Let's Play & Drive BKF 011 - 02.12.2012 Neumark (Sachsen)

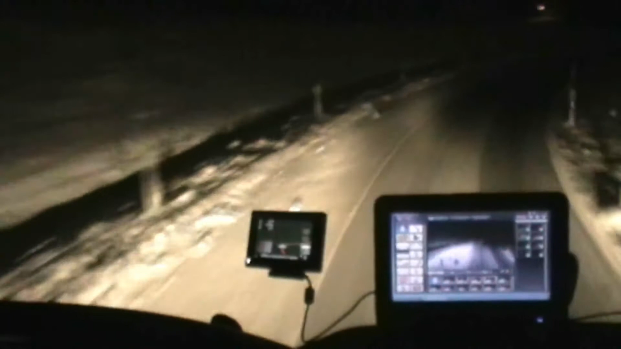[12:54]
Na gut, dass es nicht glatt ist, sondern nur ein bisschen Schnee bedeckt. 4,9 und 9,6 komplett. Ich muss aufpassen. Nein, es kommt nichts. Bleibt schön auf eurer Spur, kommt bloß nicht rüber, ey. Ich habe keine Möglichkeit zum Ausweichen. Und die Brücke runterspringen werde ich ganz bestimmt nicht.